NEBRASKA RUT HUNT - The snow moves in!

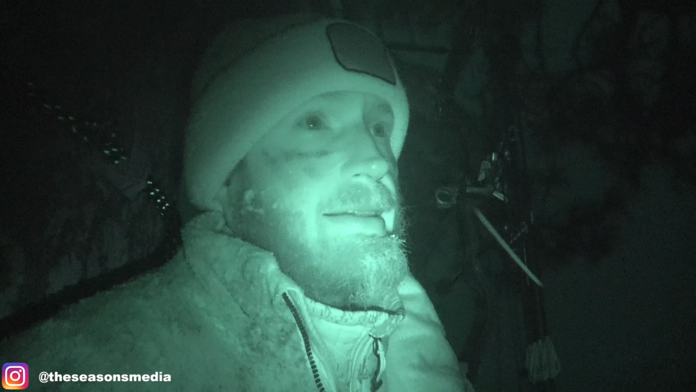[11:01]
didn't see the big one tonight. Another good night, though. We saw lots of deer. There was a handful of deer far enough away that I couldn't tell what they were with all the snow, so he could have been over there. I just don't know. Hopefully you guys are watching this from a warmer place than where I'm at right now. It's cold. So I'm gonna hop down. I'm gonna get back, get warmed up, and head back. So thanks for watching.